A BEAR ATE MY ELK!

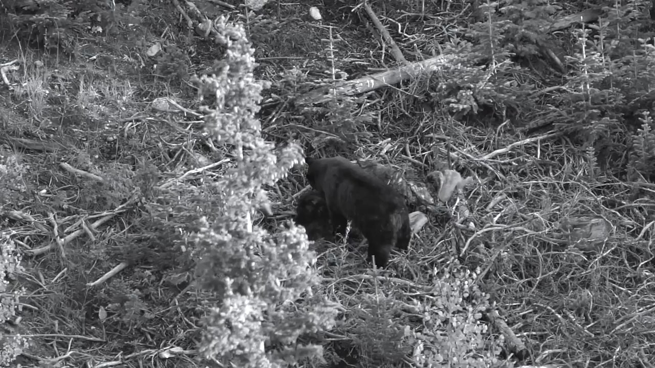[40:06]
212 grain, baby. Freaking didn't even move, dude. 212 smoking.
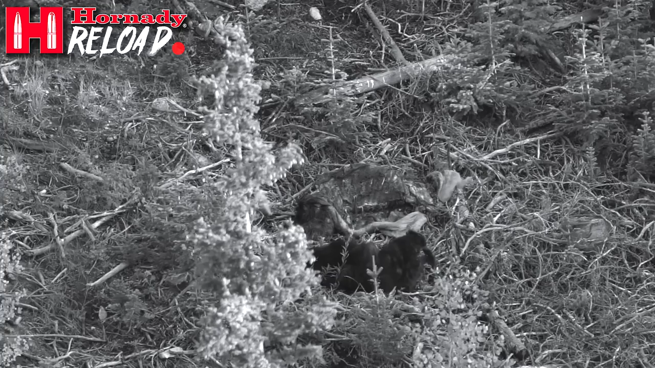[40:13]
I was trying to call my wife and Aaron, but anyway, I got so bored and I was having a coughing attack. I had to leave. So I went on a walk.